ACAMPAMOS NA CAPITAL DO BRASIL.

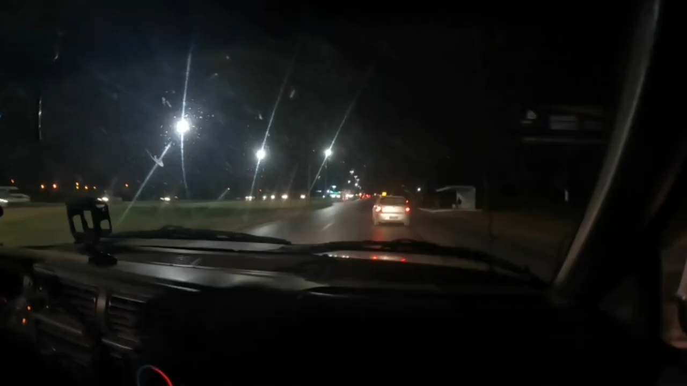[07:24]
Estamos em Planaltina aqui, chegando em Brasília. Já estamos vendo as luzes da capital do Brasil. E o Lando queria fazer questão de passar por aqui. É. É. Então, estamos em Brasília já. É. Falta 40 quilômetros para nós acampar. Isso vai dar certo. Então, vamos ver se a gente conhece a capital do Brasil. É. Então, bora lá.
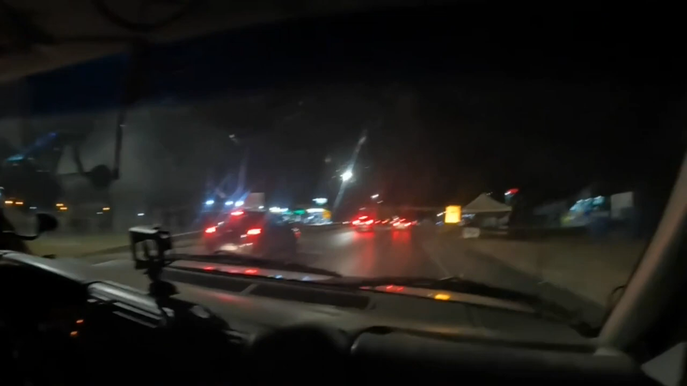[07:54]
Só que a gente chegou de noite, né? Pra variar. Então vamos ver se a gente consegue gravar alguma coisa pra vocês.
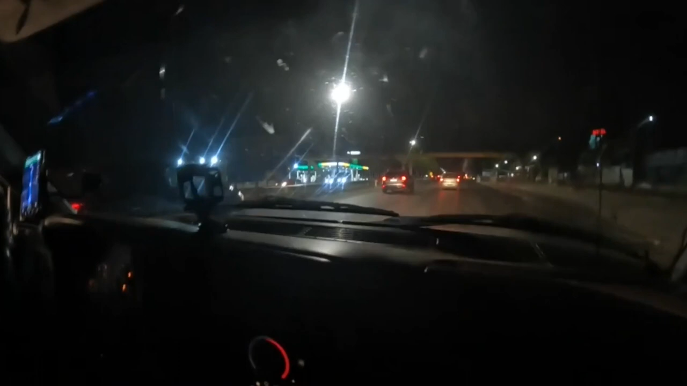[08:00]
Tô gravando aqui, porque tem um monte de luz aqui na entrada de Planaltina. Mas não vai dar pra ver muita coisa aqui não. Mas amanhã a gente mostra tudo pra vocês. E as luzes aqui continuam lindas. E o asfalto também bem lisinho. E a gente levou sorte que tá bem fresco. Que deu uma garoa aqui antes que a gente chegar. A gente vê ainda que tem alguma coisa úmida aqui, mas é bem, bem gostoso o clima.